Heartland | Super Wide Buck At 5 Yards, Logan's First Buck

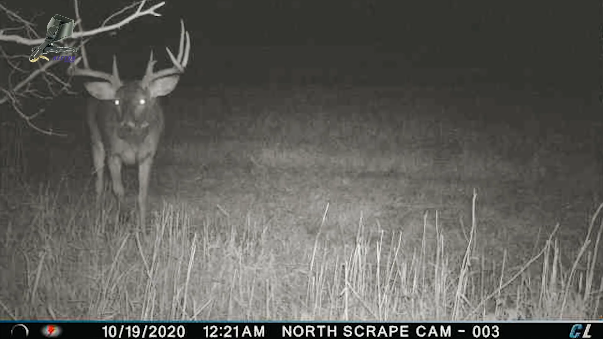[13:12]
So this is a deer that we started getting pictures of back in, he didn't show up till probably early October this year.
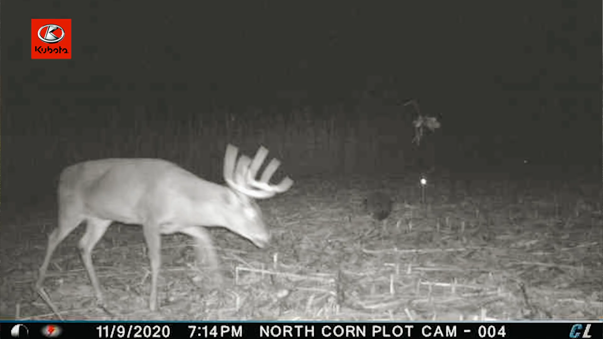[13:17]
And once he showed up, he was real active. But when he showed up on the cutty links, he's always been on the north side of my farm.